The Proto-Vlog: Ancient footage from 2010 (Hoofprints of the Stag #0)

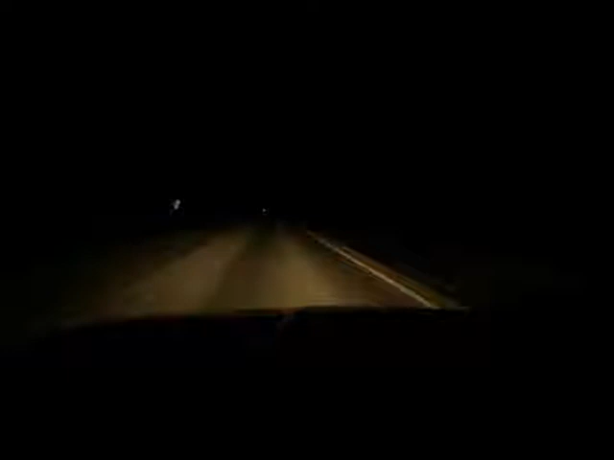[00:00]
Well, here we are, on the road back to Ogden. I am extremely bored, so I am taking a video while I drive, because this road is fairly boring and straight, and nothing is really happening, and my iPod is dead. I've got to turn off my brights here, because there's a car over there on the other side. But yeah, so, just kind of hanging out, just came back from Christmas break, which was very exciting. Oop, there we go, I can turn them on again.